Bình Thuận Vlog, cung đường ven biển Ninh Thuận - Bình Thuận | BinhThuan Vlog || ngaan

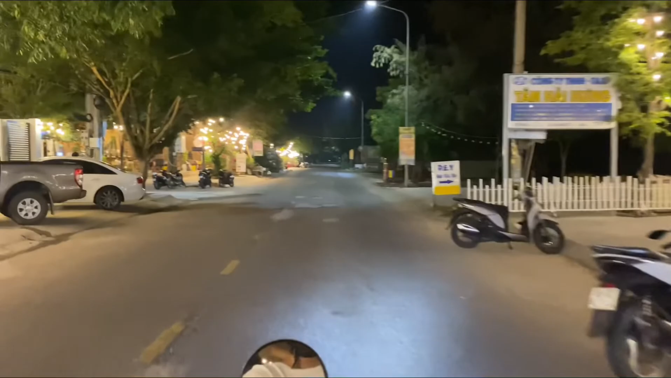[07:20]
Tại vì á, mình không ngờ là bây giờ ở quê mình á, là có nhiều quán cà phê như thế này luôn á mọi người. Hồi trước á, những con đường này thì nó tối lắm, không có nhiều quán nữa, mà bây giờ các quán á, lại trang trí cũng khá là đẹp mắt rồi, có cả cốt mạc nữa.